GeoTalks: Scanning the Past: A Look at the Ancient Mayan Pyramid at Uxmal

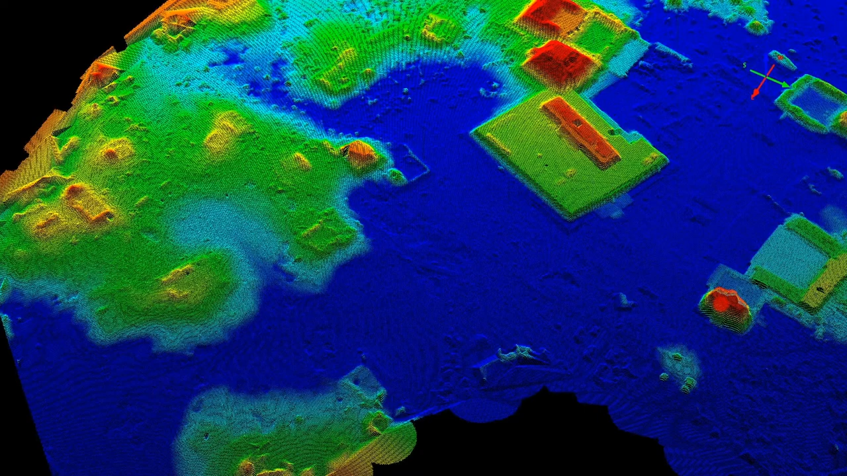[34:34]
Um, so you want, you don't want these foundation areas to disappear when you classify. So we're doing a little, we're kind of using the tool a little bit for what it's not meant to be used for. Uh, but it works great. So, and then one of the biggest high,
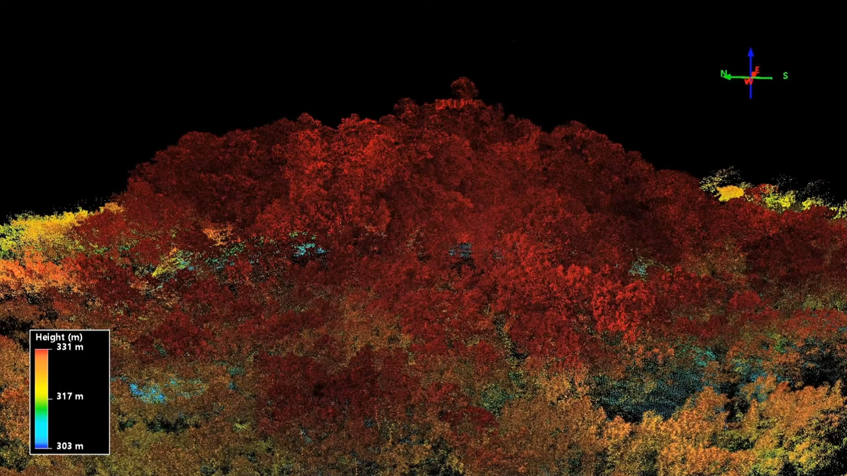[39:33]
So here we are, we scanned, uh, La Donta is the name of the world's largest pyramid. This is the top two tiers right here. That top tier in the center is about a hundred and so feet tall. Uh, each, each tier, it, you know, gets bigger and bigger as big, like a normal pyramid. I think the base of the pyramid was over 800 meters wide. Um, just a massive pyramid. It's so big you don't even feel like you're on a pyramid. And the thing is it's covered underneath 15 to 20 feet of dirt.
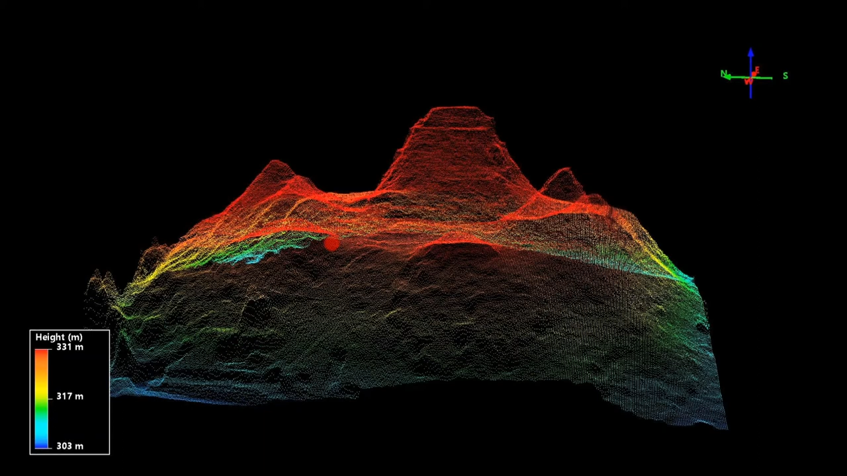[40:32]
The way the Mayans did it is they actually built little wood structures on these pyramids and the more higher up in, uh, I guess like if you're upper class, then you were higher up on the pyramid and then the lower class member further down. Um, so here's, uh, just another elevation model generated by, uh, uh, global mapper and auto classification tool. This one we had very little time to analyze. Uh, these guys are way, uh, they want everything done immediately. Even if we've done a couple shows with them, they still want it done in like 30 minutes time.
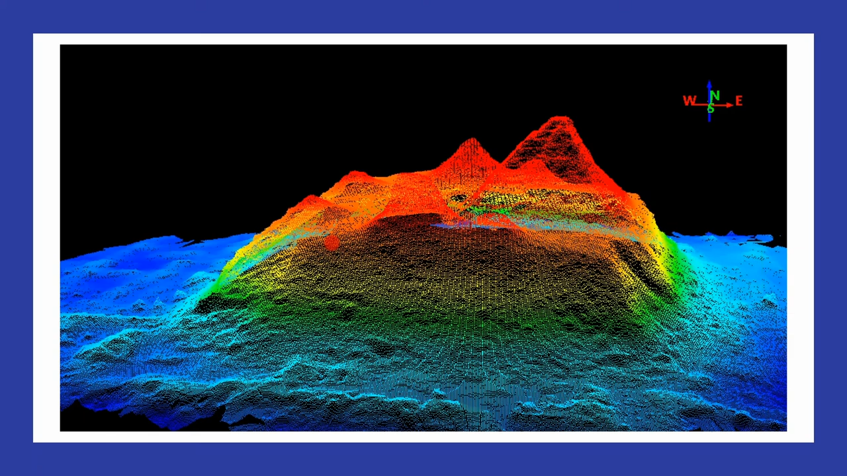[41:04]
So you need a, a program or a software tool that can do that very quickly. And just another shot of the top tier here.
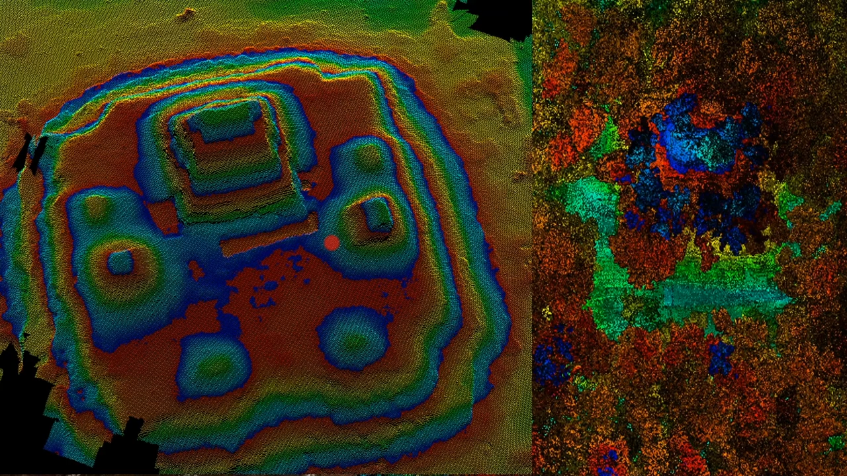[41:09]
And then my final slide is to show you what it looks like. Just a neat little shot of the final elevation model that, of that tier there. So you can see the different terracing and things like that. Um, that's all I have. And, uh, thank you very much. If there's any questions. That was fascinating, Daniel. Uh, you had all of us here, uh, back in, uh, Blue Marble headquarters on the edge of our seats.